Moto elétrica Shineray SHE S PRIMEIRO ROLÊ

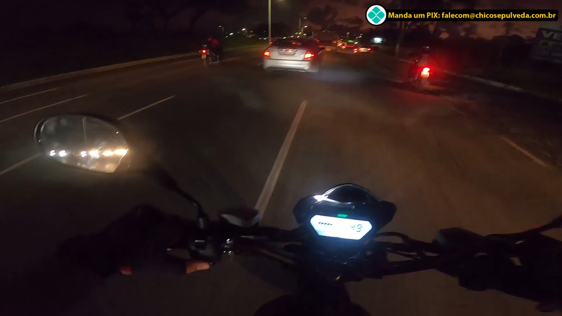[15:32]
Ó. Vamos ver aqui o top speed, ó. Top speed 8. Agora aqui é uma pirambeira, né? Tô descendo aqui. Aqui é uma descida. Então vamos ver, ó. Ela corta. Tá começando a cortar. Deixa eu ver. 87, 88. Deixa eu ver quando é que ela corta. 86.
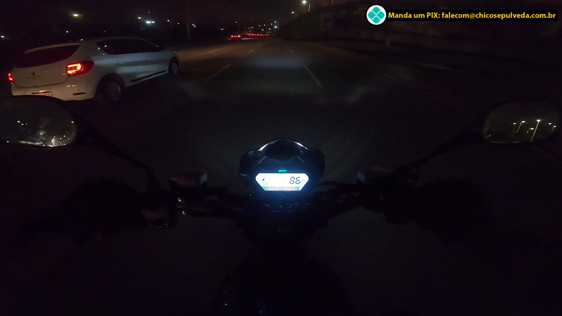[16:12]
Acelerador aqui no máximo. 87. Tô no plano. Legal. Aí ela corta com 88. 88 km por hora, galera. Corta com 88. Amortecedor traseiro. O pessoal da... Da Megamotos colocou na...